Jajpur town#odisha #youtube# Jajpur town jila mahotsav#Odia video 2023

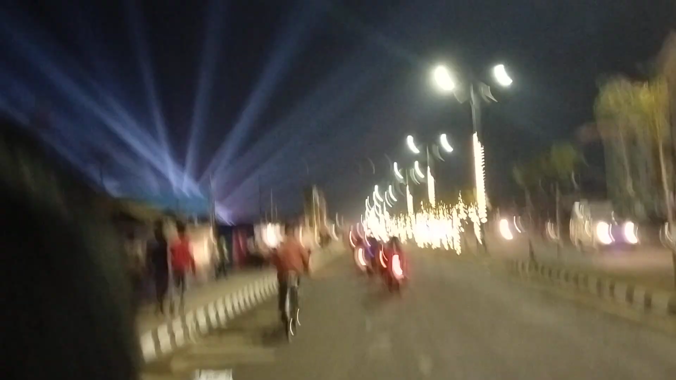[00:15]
आते लोक है देखो जिला महोत्सव का आज जो के लोक आर दुकान बाड़ी सब पड़ सारे
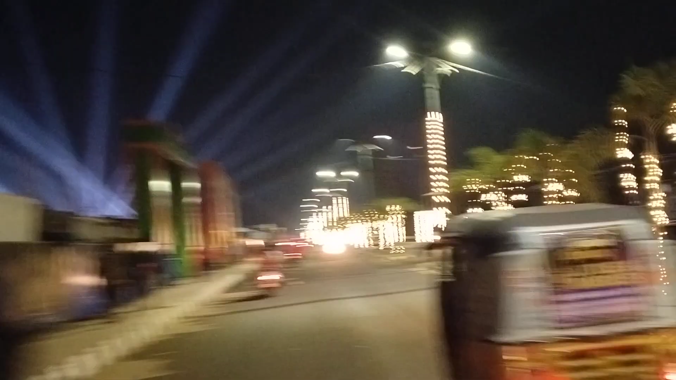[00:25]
लाइट देख लाइट देख पारे मेन गेट
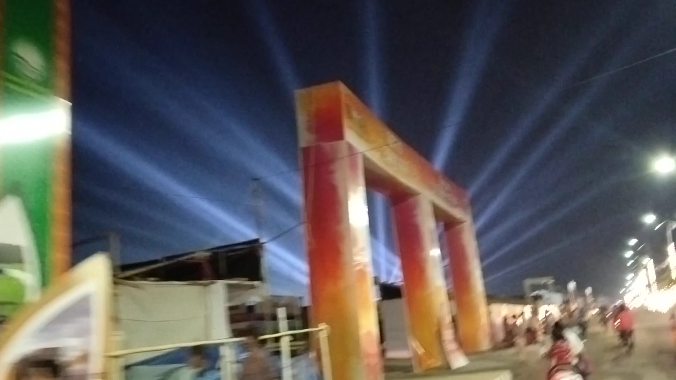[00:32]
आगो को भी गेट
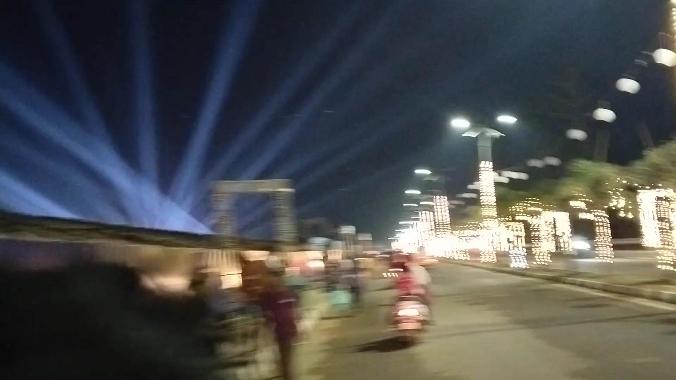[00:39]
अच्छी आज खाली अल्प लोक अच्छा कि आसंता का बहुत सारा लोक आसवे पहुंचे टाउन रे